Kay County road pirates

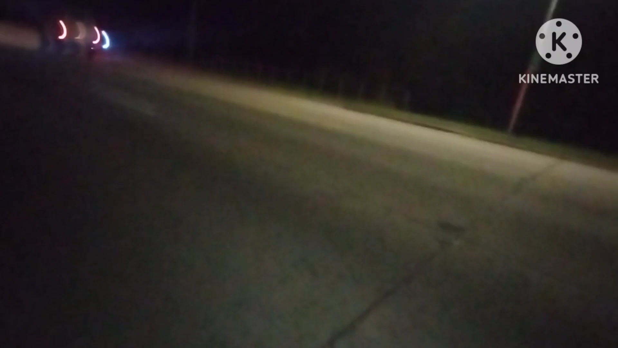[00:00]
all right guys we got a k-county sheriff over here he's got somebody pulled over so we're gonna go check it out okay this